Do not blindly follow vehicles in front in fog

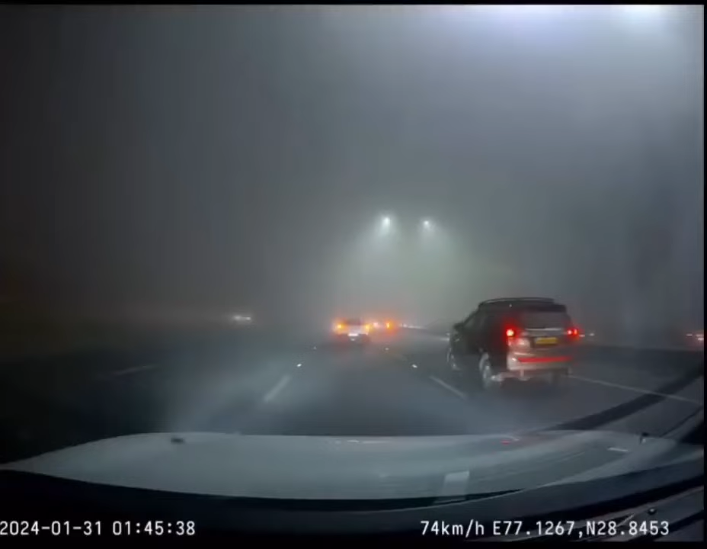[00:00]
ये पहला वीडियो आप लोग देखने वाले हैं। दिस इज अ गाय ड्राइविंग डाउन ऑन द डेली पानीपत हाईवे। सुबह सुबह का टाइम होती है, बहुत धुंध होती है, और देखिए ट्रक ड्राइवर क्या कर रहा है।